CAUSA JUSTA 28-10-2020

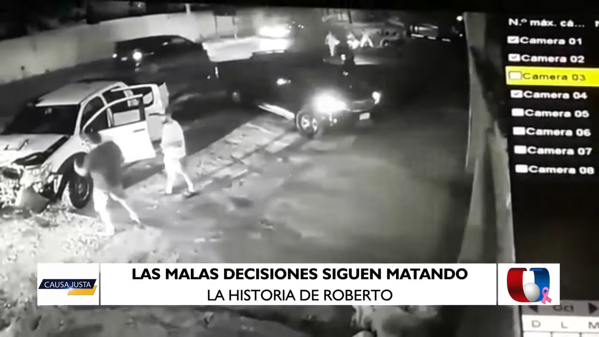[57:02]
Y a pesar de esto, esta persona sigue incrementando y vos te fijás donde ahora se encuentra el vehículo del otro sentido de la calle, que ahí hay unos 30, 40 metros, donde terminó la camioneta. La camioneta terminó bastante después del accidente. O sea, de ninguna manera esta persona tuvo la capacidad de reaccionar,